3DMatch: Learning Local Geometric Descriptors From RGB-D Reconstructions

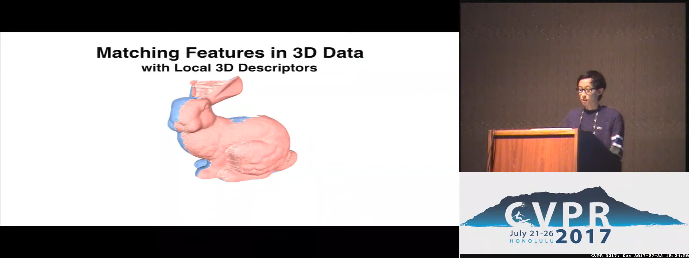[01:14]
So with a good descriptor, you would then be able to match the local geometric features between the scanned surfaces in order to establish point-to-point correspondences, which you can then use to bring the two surfaces into alignment. So, as many of you know, this task has been around in computer vision and graphics for ages,
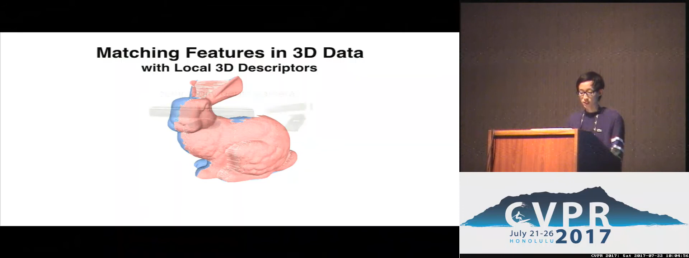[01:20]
and with the recent rise of commodity depth cameras, this task is becoming more and more relevant in today's technologies.
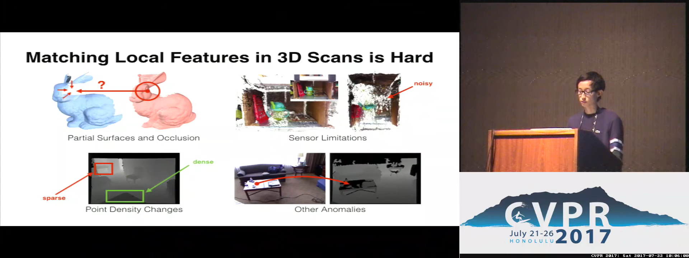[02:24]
For example, many indoor surfaces that are just slightly reflective will sometimes suffer from missing depth data, such as the top of this coffee table. All of these things contribute to the reason why matching features is so hard on real-world 3D data. And yet, in response to these challenges, previous local 3D descriptors typically only address part of the problem.
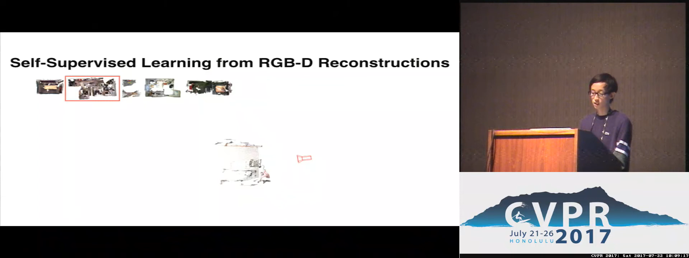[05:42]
So, to elaborate, suppose that we pick a random surface point on a depth scan from a completed reconstruction, in this case, a corner of a chair. On the right, we see a top-down view of the scan.
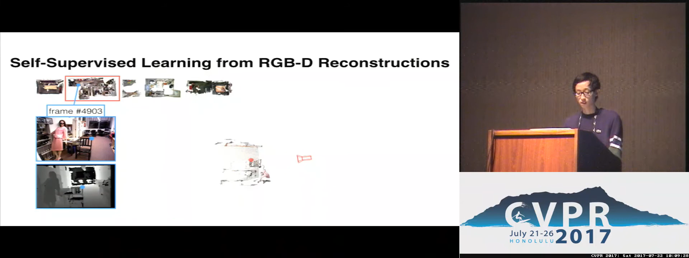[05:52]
Estimated camera poses from the reconstruction algorithms enable us to find other RGBD frames that view the same corner of the chair from other scanning angles. In this way, we can obtain a correspondence label between two very different views of the same 3D point. Normally, a long-range correspondence like this will be pretty expensive to obtain, whether it is by human annotation or by building a physical rig. But the beauty of reconstructions is that you can aggregate short-range correspondences from frames captured side-by-side, and over time in the scanning sequence, this will result in long-range correspondences such as this one.
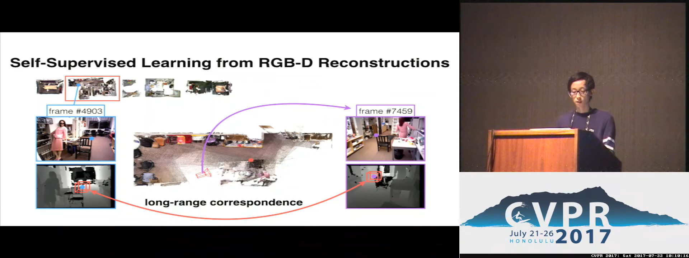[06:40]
And in fact, we can find millions of these kinds of correspondences in RGBD reconstructions, and by extracting the local volumetric patches around these interest points, we will have obtained precisely the kind of training data that we need to train 3D match. So, to show this concept in action, we make use of over 50 different RGBD reconstructions and automatically generate over 8 million correspondences as well as their local 3D patches to self-supervise our 3D match component.
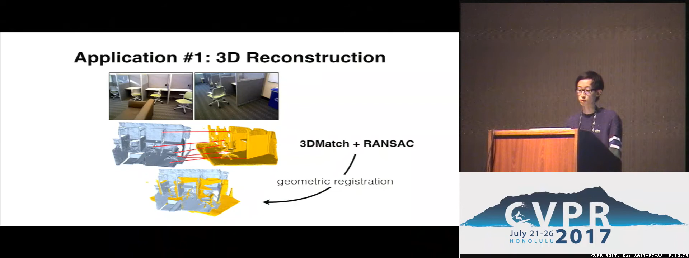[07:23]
Here we show some more examples where the alignment produced by 3D match with RANSAC is better than other geometric registration algorithms on matching 3D scans of indoor scenes.
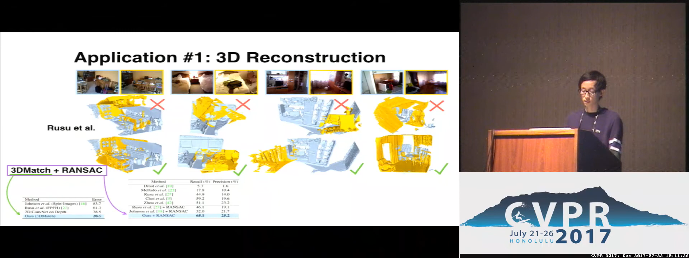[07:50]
In our experiments, we further show that 3D match is not only better than other local 3D descriptors, but also, when combined with RANSAC, is better than many other global geometric registration algorithms on standard benchmarks. In the end, just by using the correspondences from 3D match on depth data with the symbol bundle adjustment pipeline, we can produce globally consistent 3D reconstruction results. And if we took the state-of-the-art geometry-based reconstruction algorithm and replaced their matching function with 3D match, we can also significantly reduce the error of reconstruction on standard benchmarks. But, of course, this task is also the most direct application of 3D match, and as you can imagine, the generalization requirement for this task is relatively low.
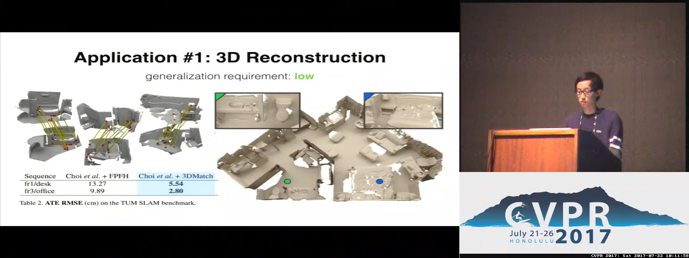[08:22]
Therefore, to show that 3D match is flexible enough to do more, we show that in the second application, 3D match can also be used to perform 60 object pose estimation.